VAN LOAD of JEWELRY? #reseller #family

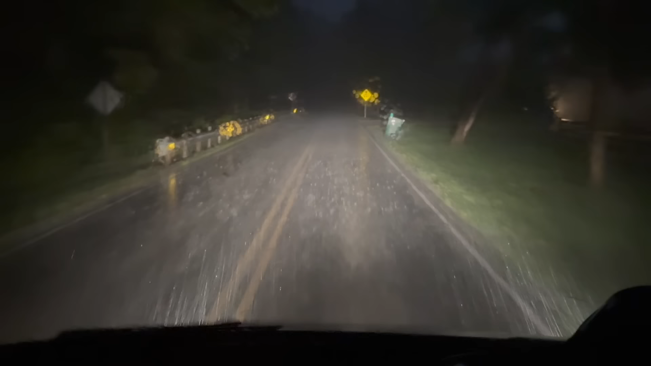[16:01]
It feels like we're in Washington State. We're going 20 mile an hour right now because it's raining so hard. We didn't think we were going to do any more shooting video tonight, but this is like, wow. This is crazy. Unbelievable rain. It's like a monsoon out here. We're going to see George, I think. The Potomac's up here, huh? Yeah. Wow. All right, guys, we're headed back. It's raining hard. A little extra bonus footage here of the rain.